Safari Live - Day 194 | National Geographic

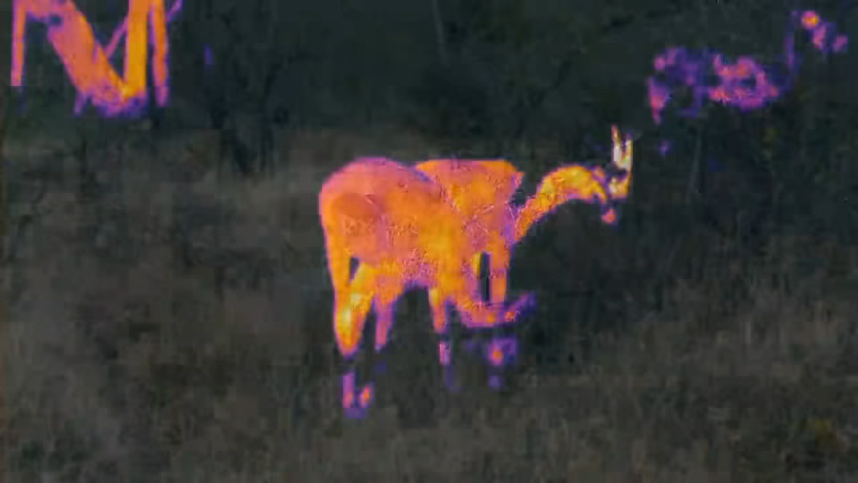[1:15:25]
sensor oh we do thank you very much okay let's just wait now obviously naturally we can't see the
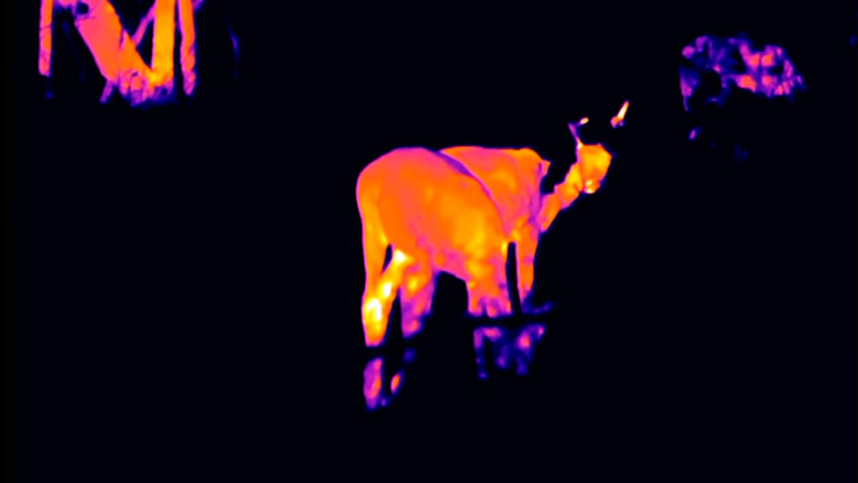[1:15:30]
bottom of an impala that's it move away move
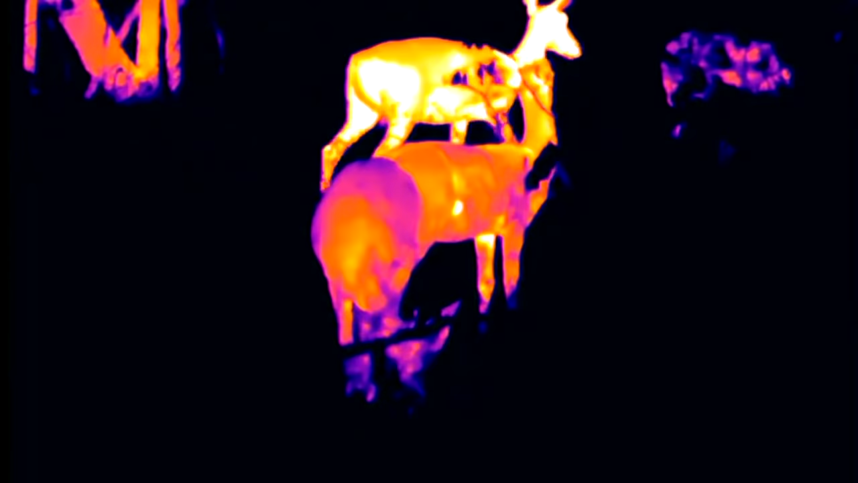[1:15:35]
aside yes okay so those black spots are warmer than
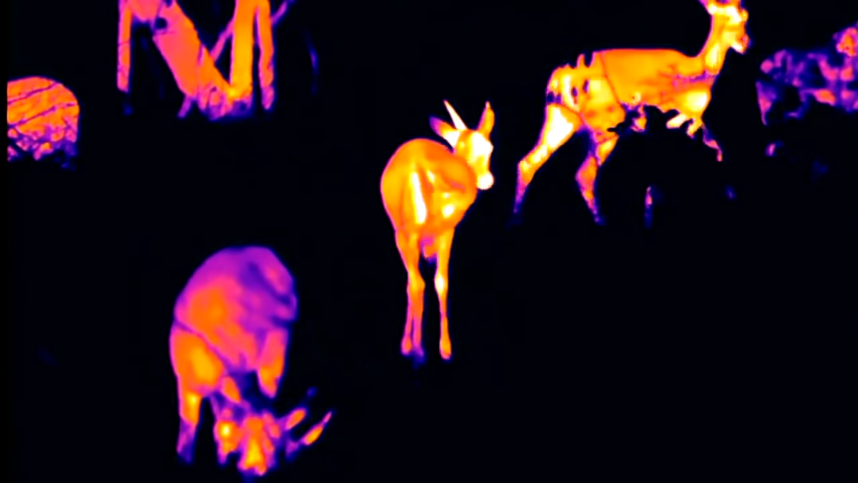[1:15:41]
some of the rest of the impala they're not no they're not actually
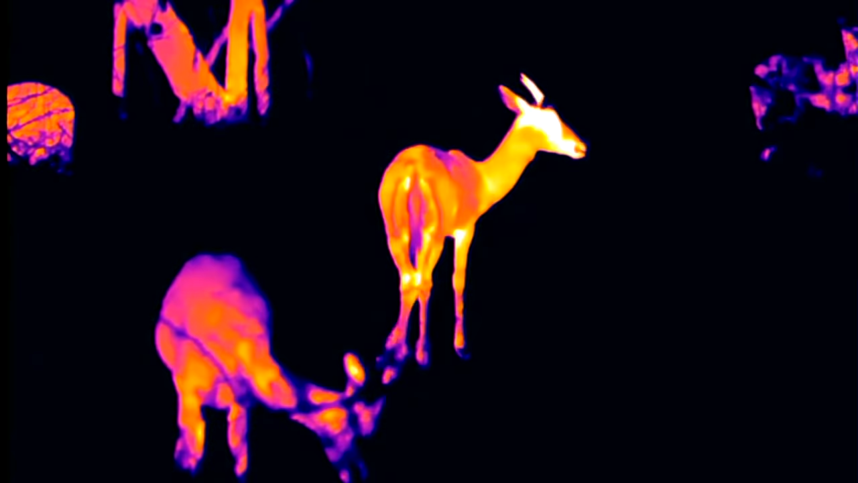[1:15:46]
they're cooler i did hear at one stage that
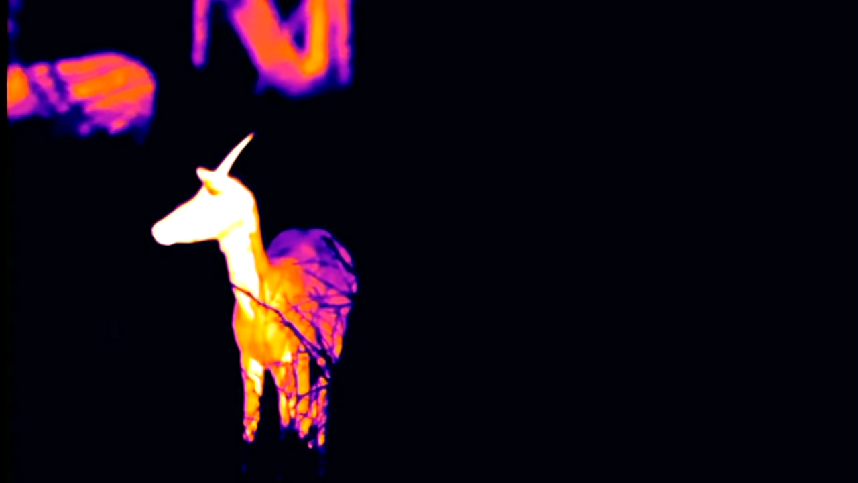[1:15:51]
because they're black they reflect more heat in theory and therefore the
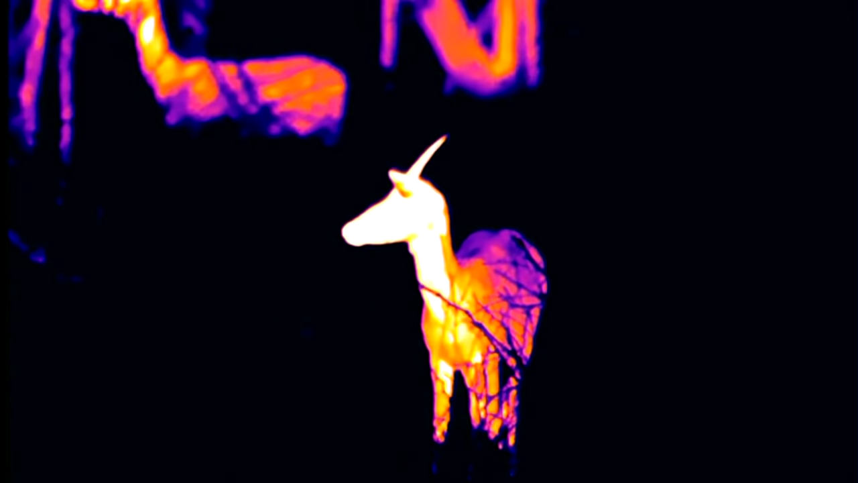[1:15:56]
ticks would be attracted to those parts of the body and then when the impala flicked
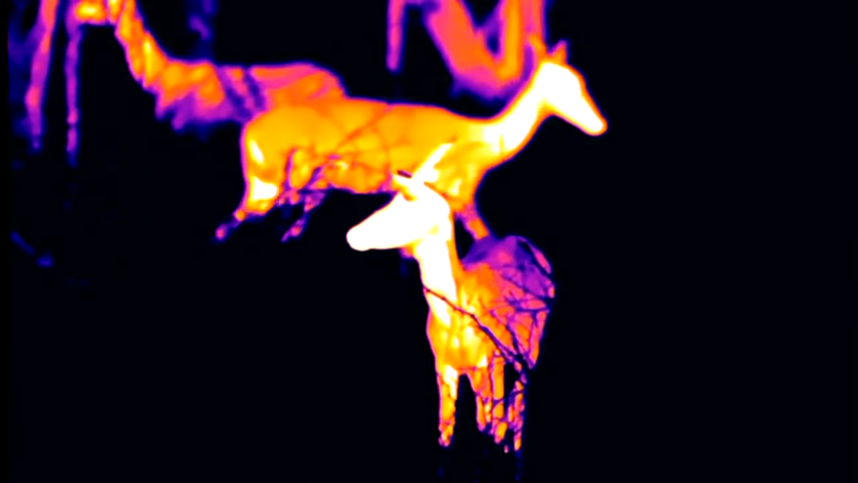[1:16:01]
its tail it would flick the ticks off now there were a number of issues with that theory that i had firstly of course you know i've watched an impala flick its tail and i've also
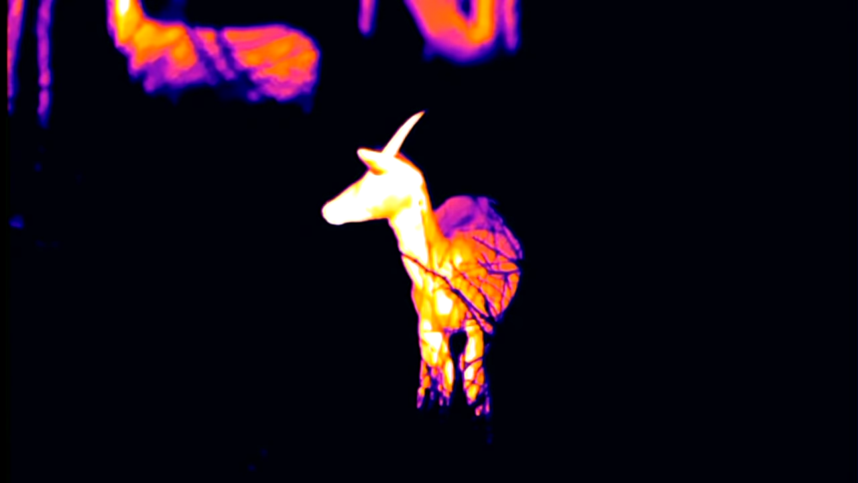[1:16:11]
tried to pick ticks off myself and i just didn't believe that they would be able to flick the ticks
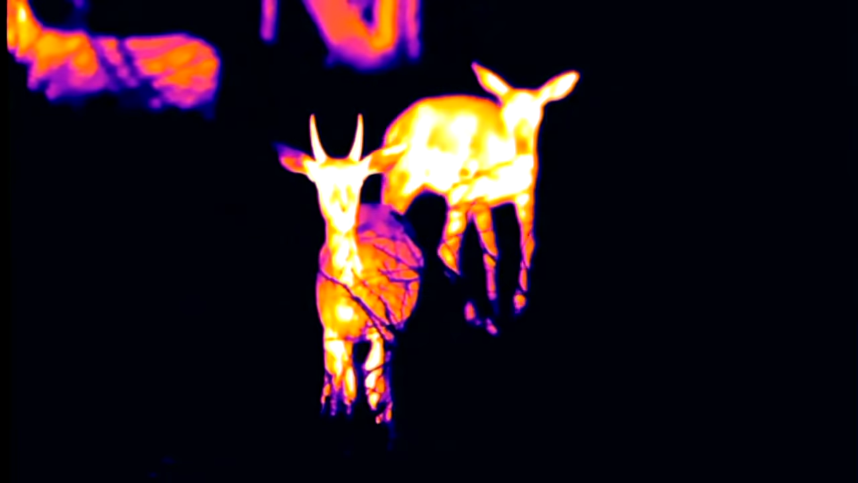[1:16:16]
off with their tails and now we have well i think fairly
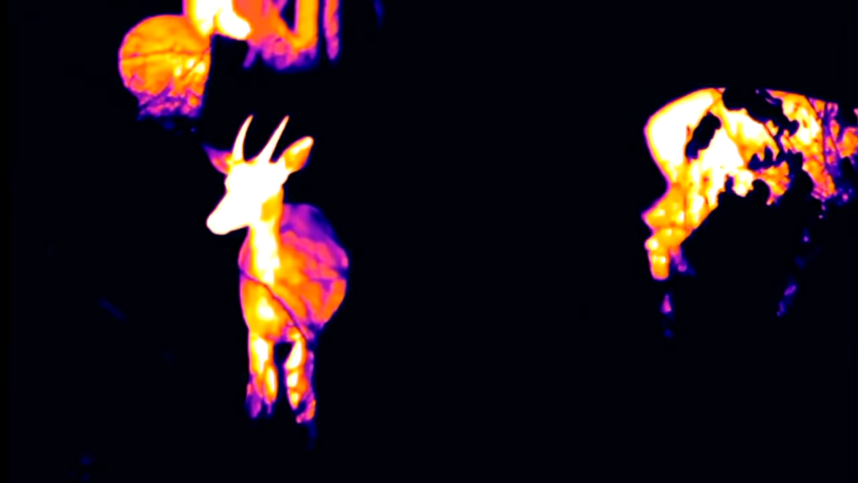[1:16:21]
effectively proved that the hottest part of the nyala's
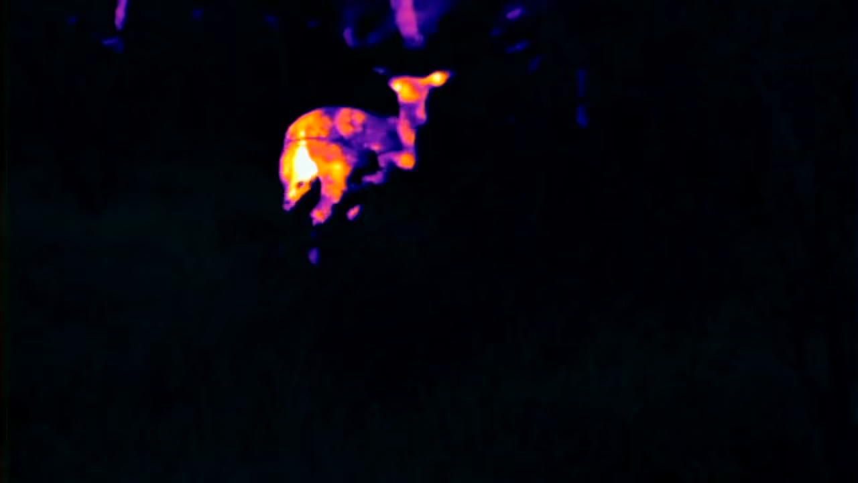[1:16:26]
behind is behind its tail which is precisely where you'd expect to find ticks so why they have
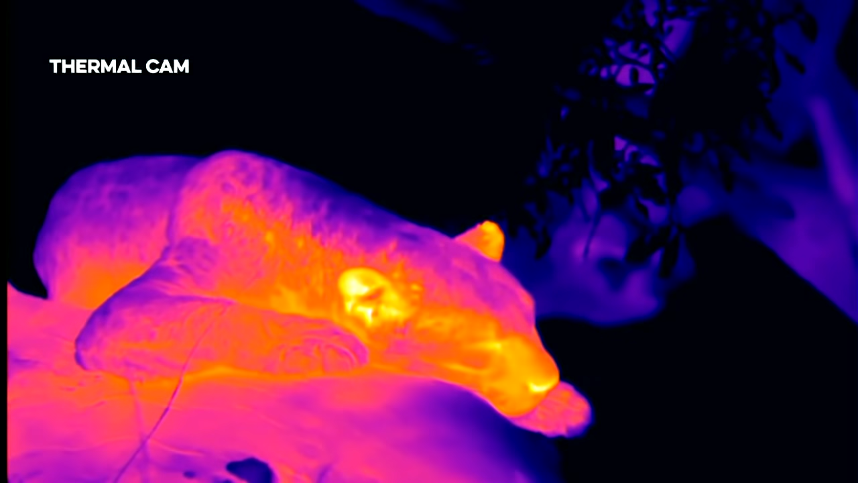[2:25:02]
whether she has a warm heart or not i don't know if you are a new viewer this particular piece of technology is made by and it is a thermal image basically it's picking up the heat signature of the mammal the mammal in question here is tundi and you can see
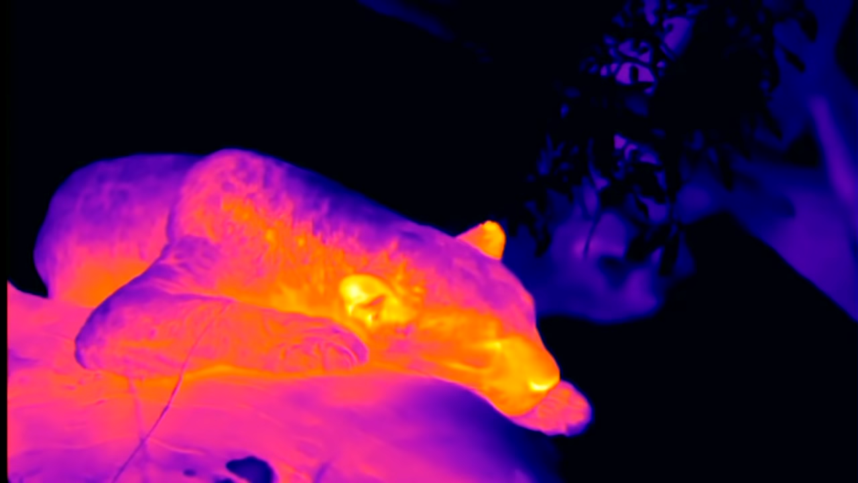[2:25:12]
precisely why she's lying on that log look how warm it is wood does retain the heat quite nicely after it's been sunned
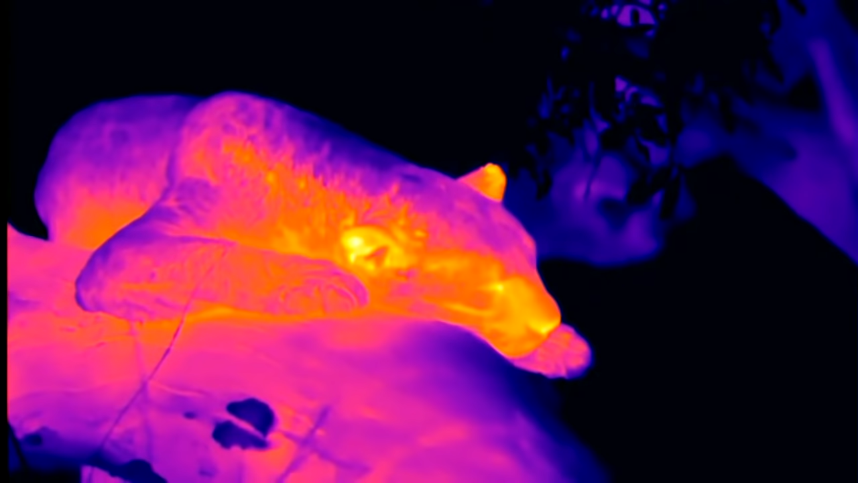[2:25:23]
and obviously that wood has been sunned for a little while now and that's why she's very comfortably sleeping on it the temperature will plummet sometime during the night i again use the term plummet advisedly because clearly i realize that my definition of a plummeting temperature compared with the definition of a plummeting temperature if you come from canada for example or russia or
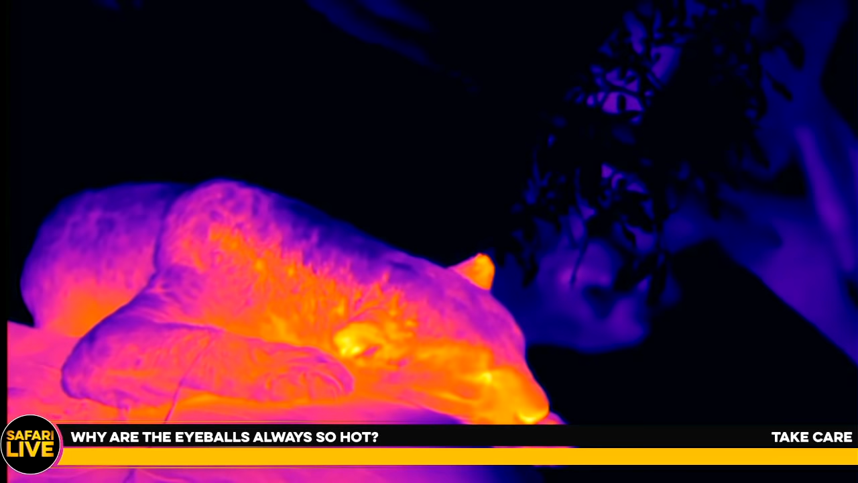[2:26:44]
take care the eyeballs are hot because they're not insulated that's why so the rest of her body is insulated by hair and skin which stops the heat escaping but her eyeballs are absolutely not i tell you what might be quite interesting um i can't believe i'm going to offer you this opportunity um i don't mean that to you the viewer i mean that to sensor sensor
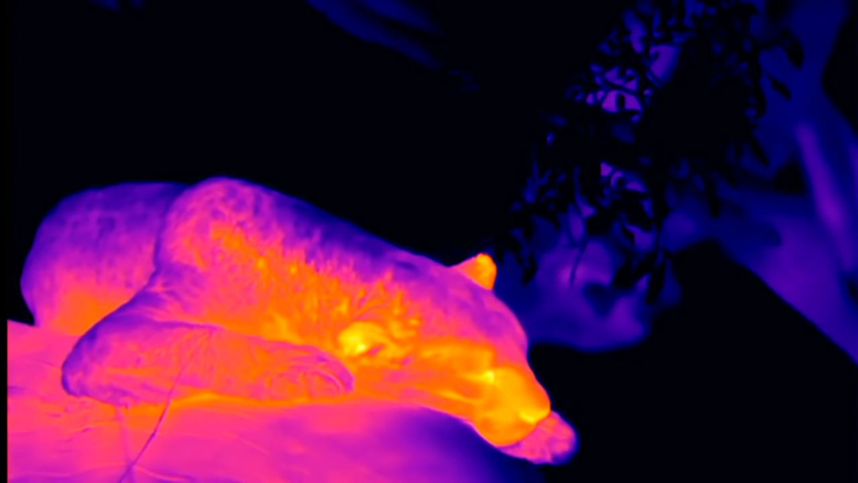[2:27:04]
is that flare too zoomed in to focus on my bald head i'd be fascinated to know if the top of my bald head gives
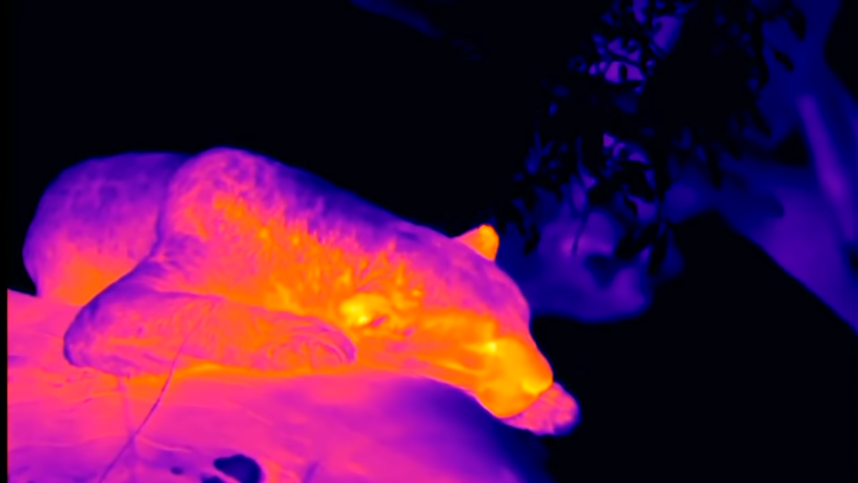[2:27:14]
off more heat than the rest of my body is it possible or not it is possible okay here we go everybody here we're going to do an experiment i'm going to
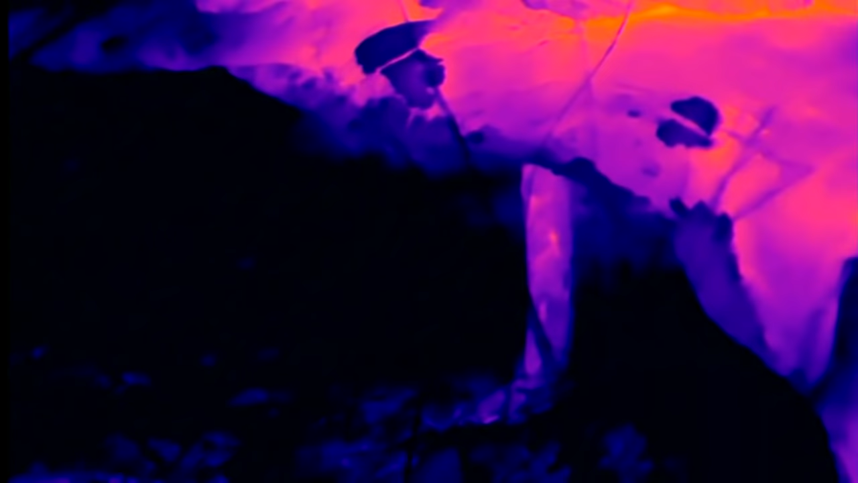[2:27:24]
turn this way because i want to see the experiment okay let's put me in flare
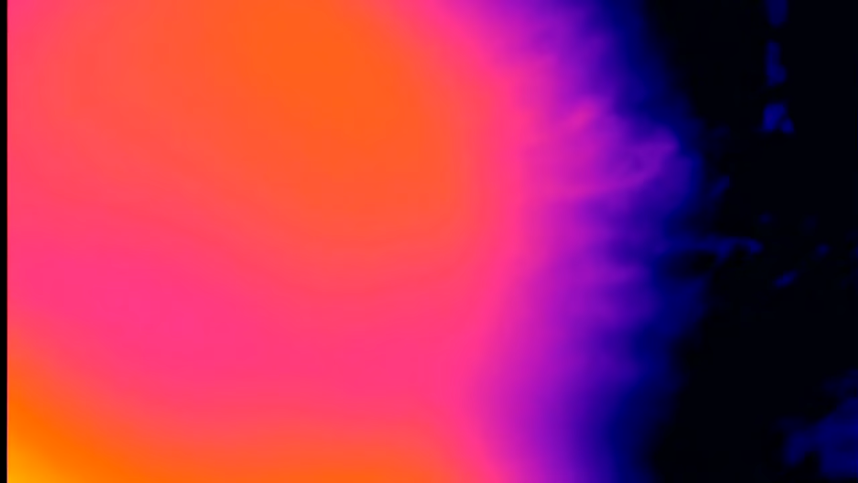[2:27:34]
am i too close okay all right we'll do it when we've moved away from the leopard i'll get off the car and we
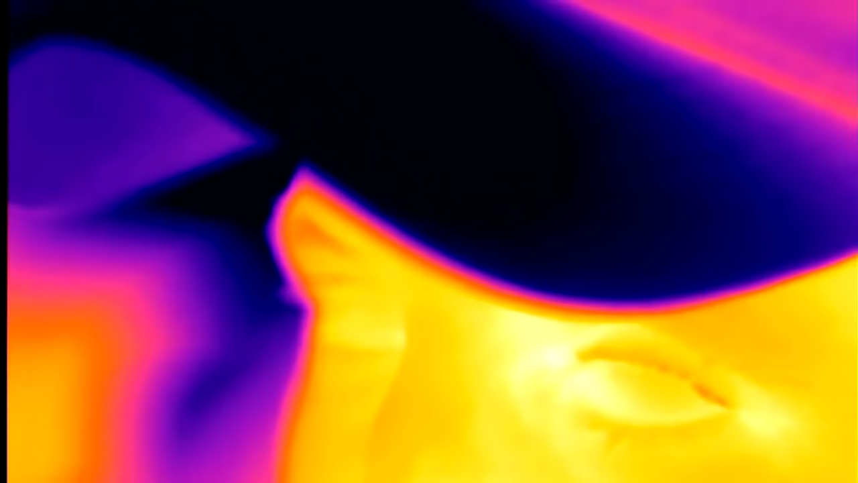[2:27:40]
can show you that's not gonna oh there it is there's my face okay now here we go everybody